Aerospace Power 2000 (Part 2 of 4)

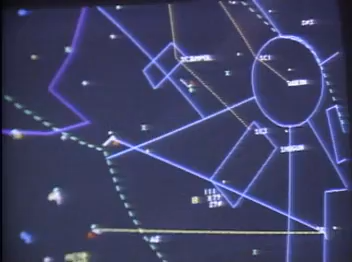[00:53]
AWACS, with callsign Dark Star, is orbiting high above and can detect any violators and vector the F-15s for the kill.